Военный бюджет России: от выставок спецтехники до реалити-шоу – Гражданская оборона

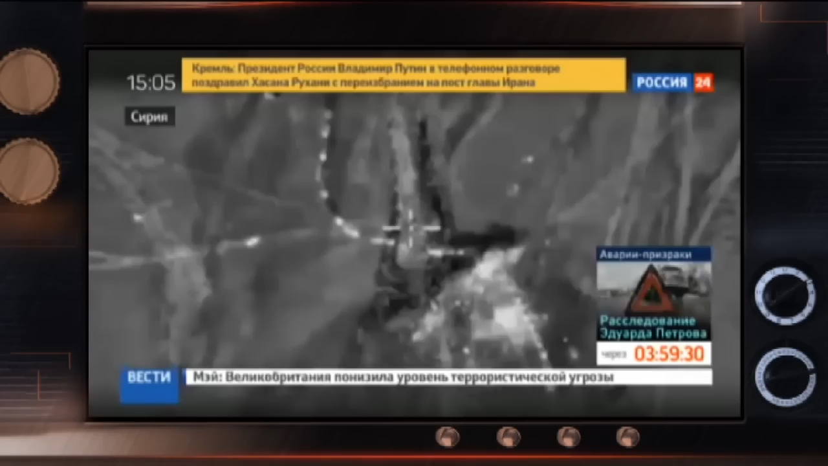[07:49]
Работой российских ВКС в Сирии перед американским режиссером Оливером Стоуном похвалился и президент в СИА РФ Владимир Путин.
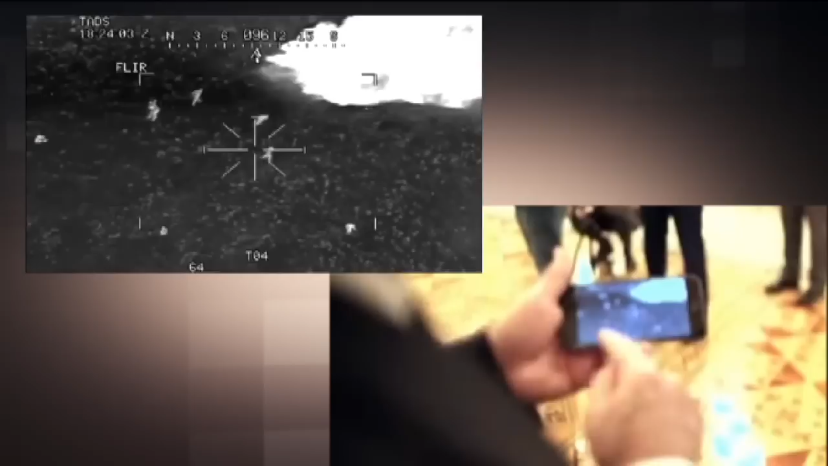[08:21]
Исследовательская организация CIT сравнила кадры видео, показанного Стоуну, с кадрами с «Апача».
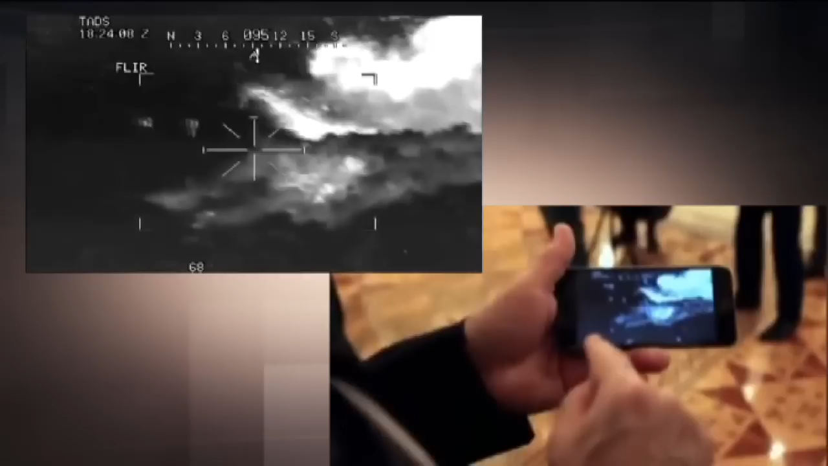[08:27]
Они идентичны.
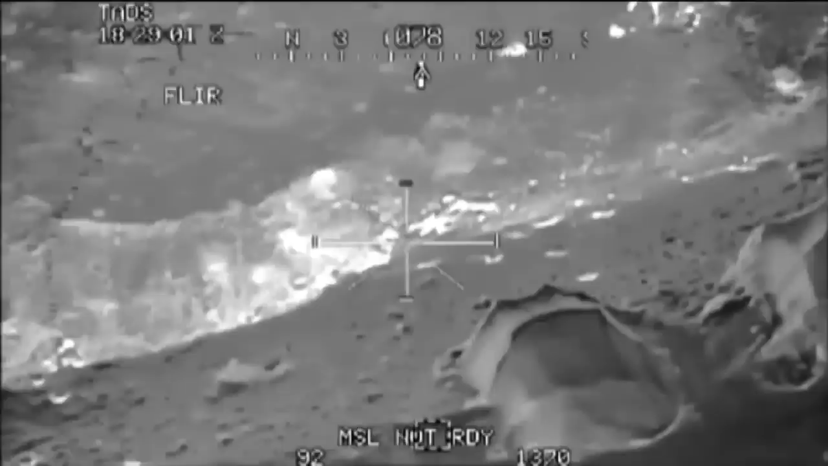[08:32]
Эти кадры сняты в Афганистане в 2009 году. Почему президент России демонстрирует на весь мир подделку, неизвестно.